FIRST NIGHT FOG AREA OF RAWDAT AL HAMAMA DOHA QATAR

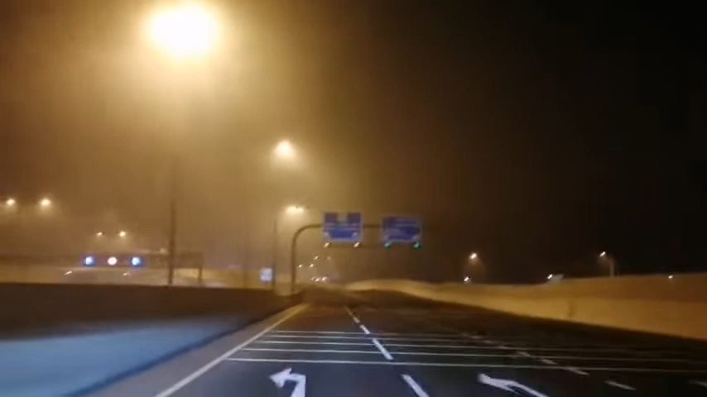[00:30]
Explore po tayo papunta ng ano yan? Ano lugar yan? Rawdat Hamama. So, first time kong gumala ng gabi. So, ito. Fogging na po siya, guys. So, we start the coldest here in Doha, Qatar. See? Para ako nasa pelikula na nanood ng cinema. Kaya ito na